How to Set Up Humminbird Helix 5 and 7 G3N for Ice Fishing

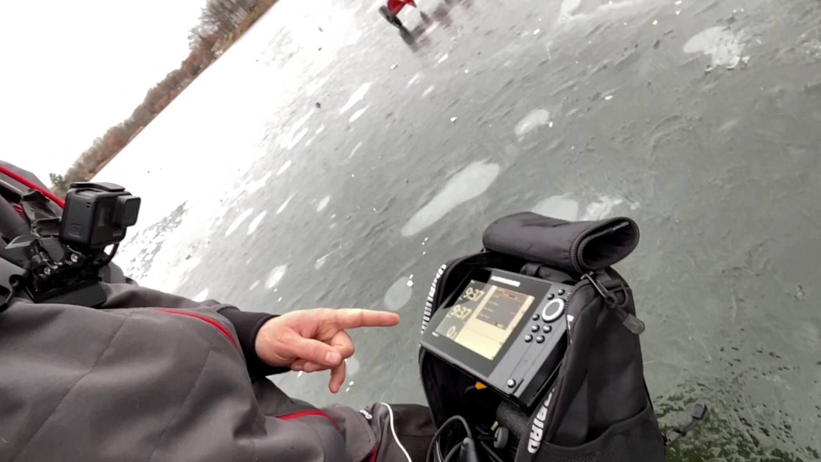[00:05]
I'm going to show you real quick how to get this thing dialed in to how you want it when you're out on the ice fishing.
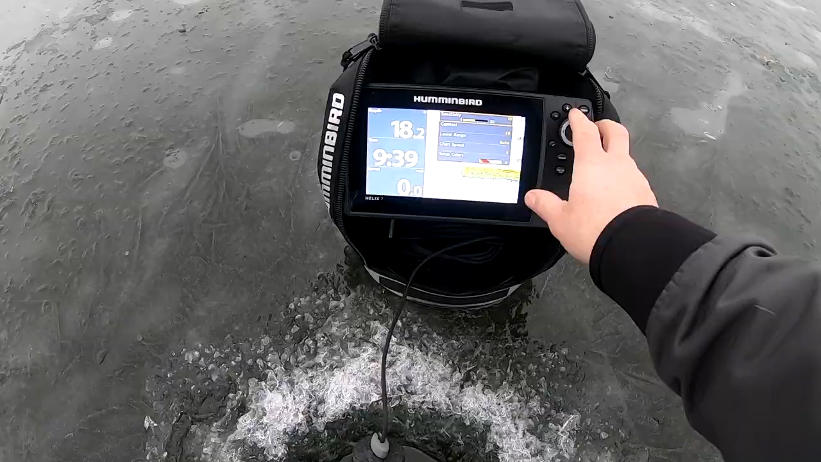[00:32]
Sensitivity, what do you set your sensitivity at? I don't want to clear you. You've got to adjust it sometimes, hold the holes, different areas of the leg. You really don't want to go above Lake 11, though.
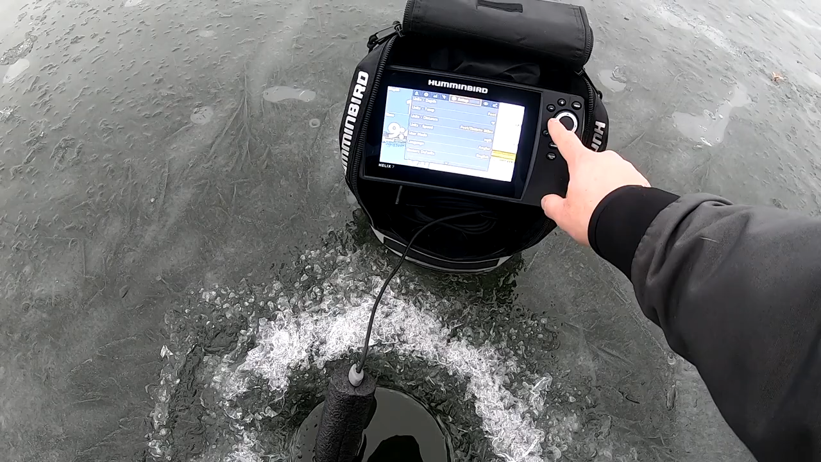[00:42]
Now, I'm going to go to... All right. First thing you do is set your depth, right?
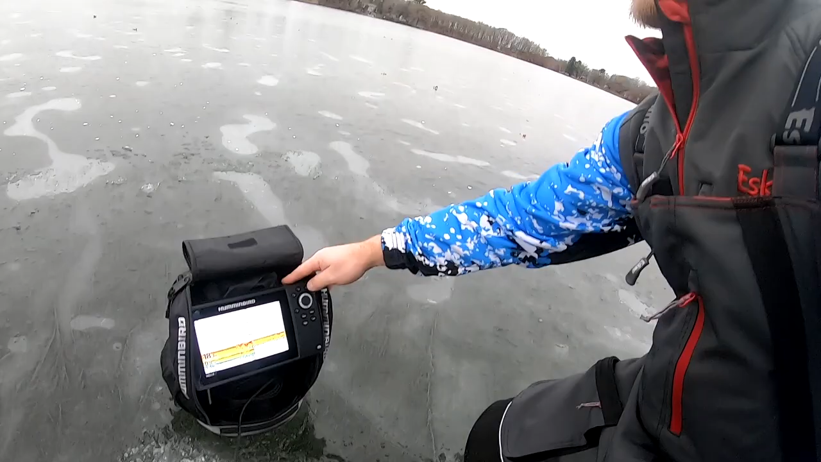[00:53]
So, with an ice unit, you're not going to want to run it on auto. Right. Auto depth, you're going to want to set your depth. That's going to be your best for what you're doing. So, you're going to go to your lower range here.
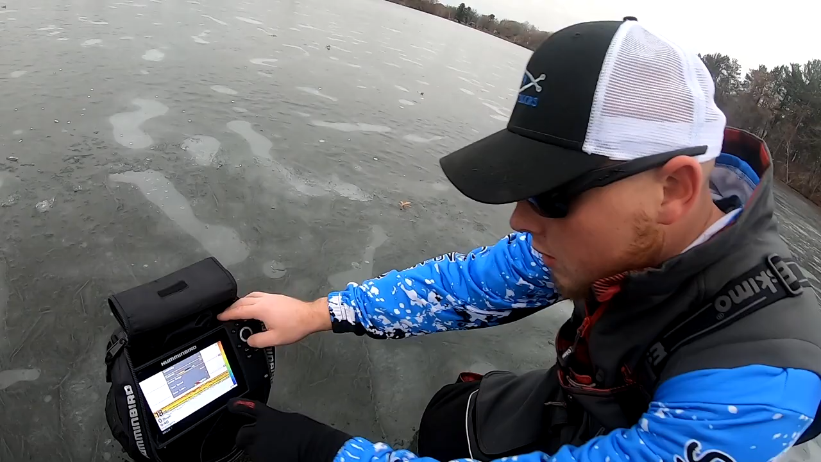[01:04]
You're going to take it off of auto. You see we're in 18.4 feet. So, what we're going to do is we're going to click that up to about 20 feet.
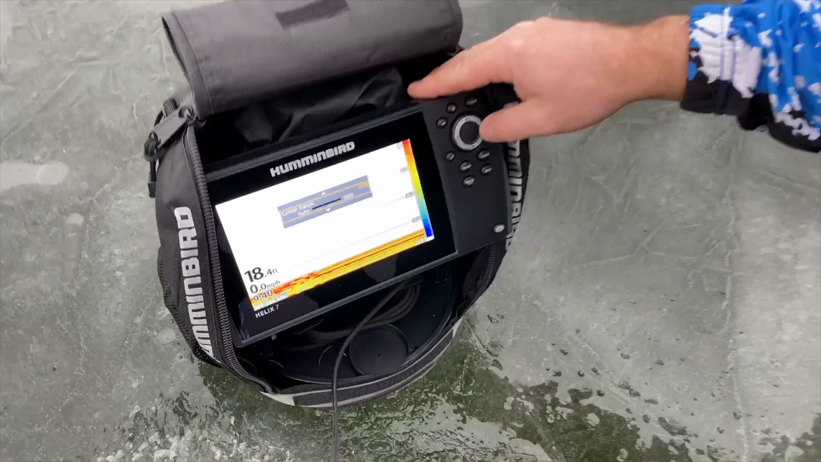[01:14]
On screen: depth 18.4 ft, speed 0.0 mph
We're going to be fishing a basin that has 20 feet or less of water.
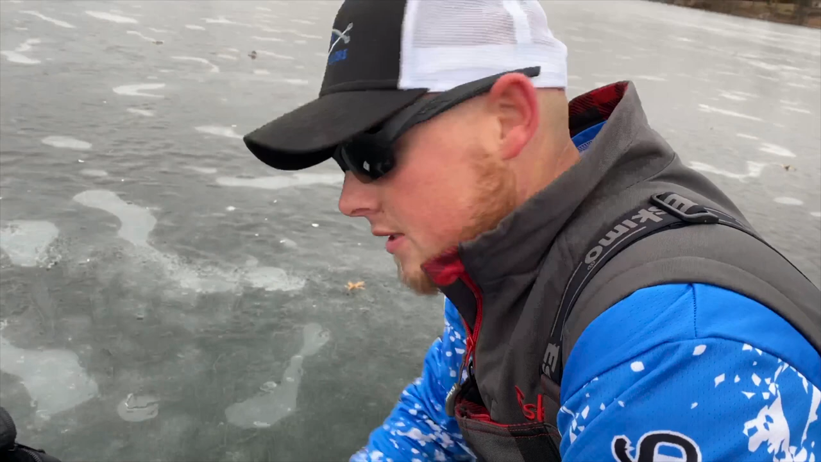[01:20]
So, by taking this off of auto and putting this in and adjusting your range manually,
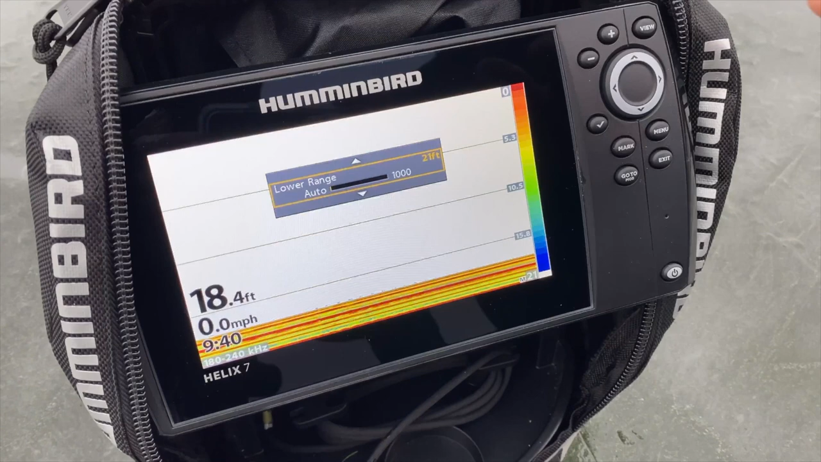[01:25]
On screen: depth 18.4 ft, speed 0.0 mph
it's going to give you a better setup for when you're hole hopping. It's going to take the graph less time to reset.
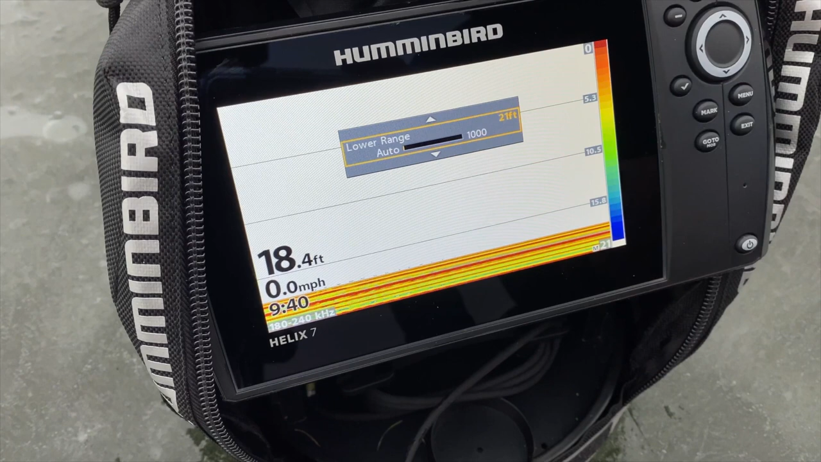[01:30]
On screen: depth 18.4 ft, speed 0.0 mph
It's just going to be a faster, more efficient, more accurate way. So, we got the ground set right now at 21 feet.
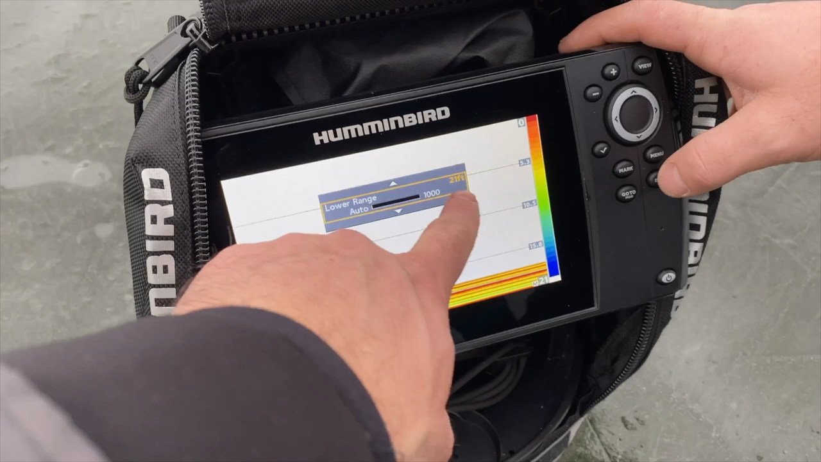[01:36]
21 feet. And we're in 18 foot of water. Yep. So, that's going to give you a little bit of the bottom. Perfect.
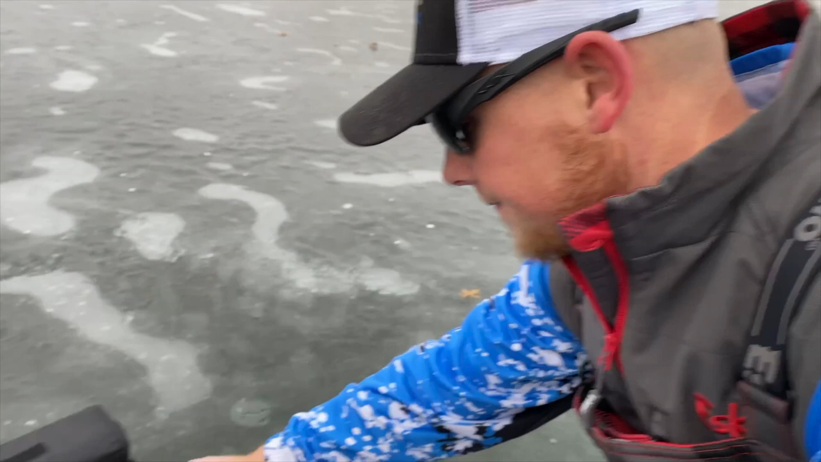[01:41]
There we go.
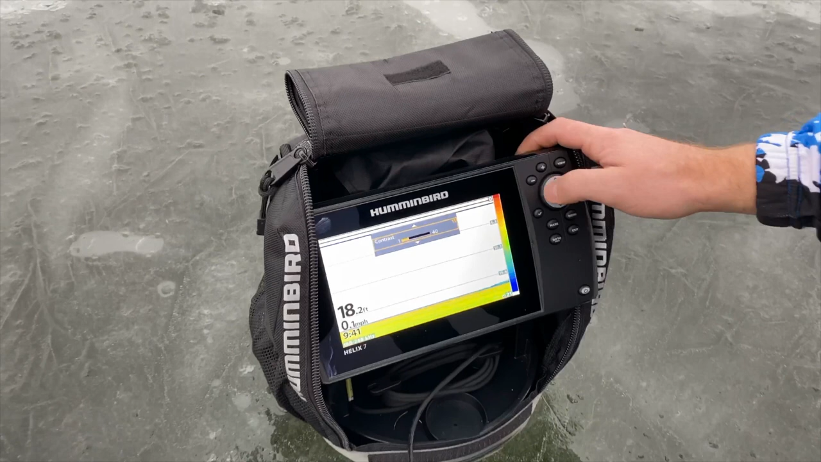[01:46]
On screen: depth 18.2 ft
Now, we're starting to see some fish. So, you just adjusted the contrast down to 10. Yep.
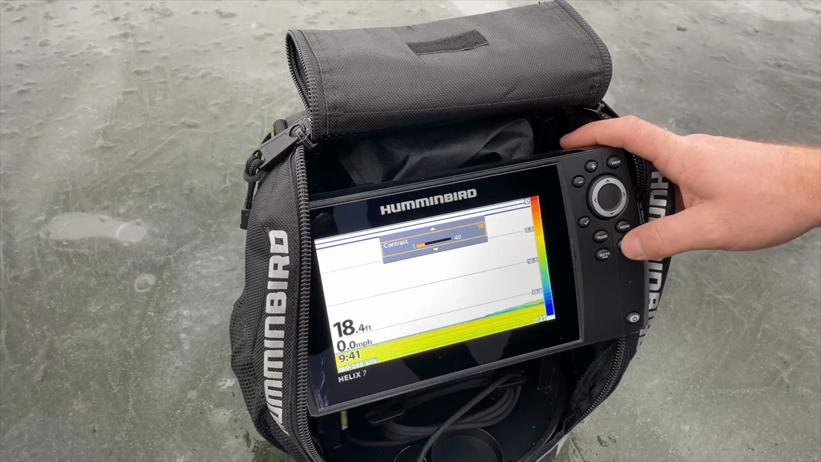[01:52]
On screen: depth 18.4 ft, speed 0.0 mph
Okay. Sensitivity is at 12. That's not bad. There's a fish right there. Chart speed is at 5. For battery life, we're going to take and turn the...
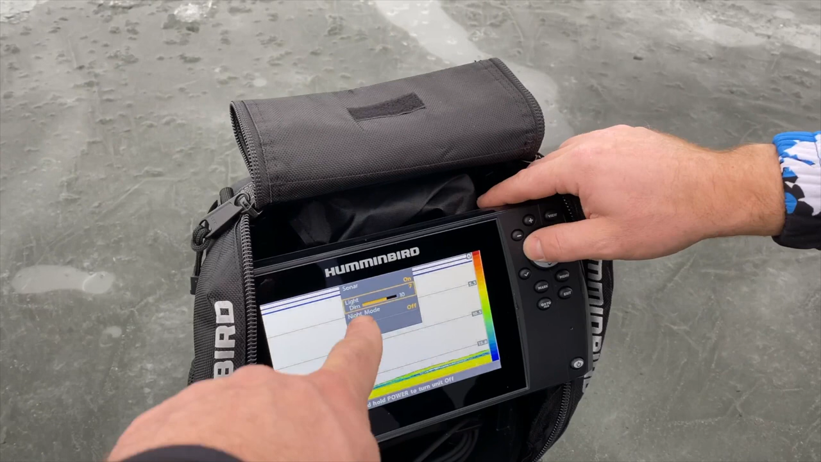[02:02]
All the way down to 5, right? Yep. And we can turn it on night mode as well.
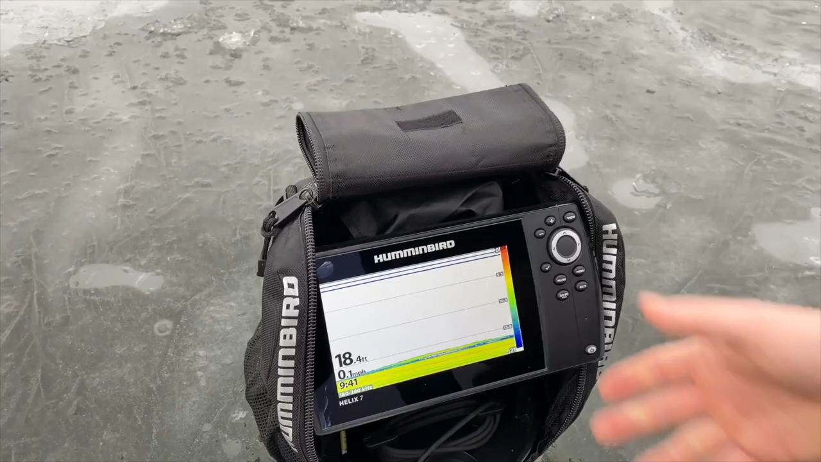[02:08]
On screen: depth 18.4 ft
It's still plenty of bright during the day.